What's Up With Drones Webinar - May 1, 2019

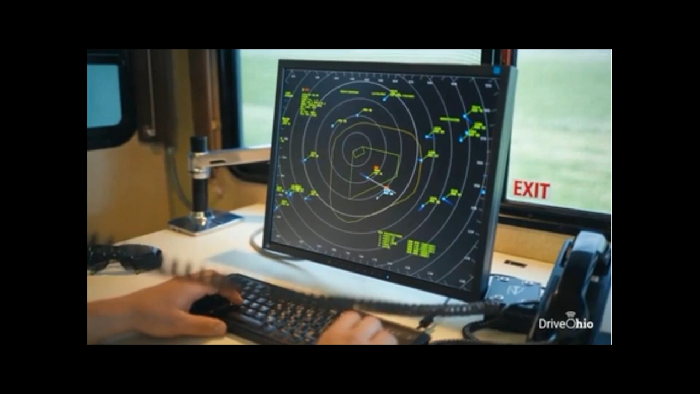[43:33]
Uh, this is, uh, a video, uh, of, of what we see on our monitors and how we conflict, uh, the aircraft that's in the area with our unmanned operations.